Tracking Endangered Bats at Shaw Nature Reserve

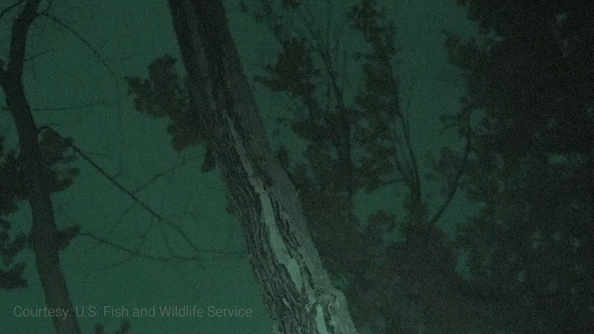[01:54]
And by conducting an emergence survey and counting the bats as they're coming out of the tree, what we found was that there was about 175 or maybe more over 200 bats.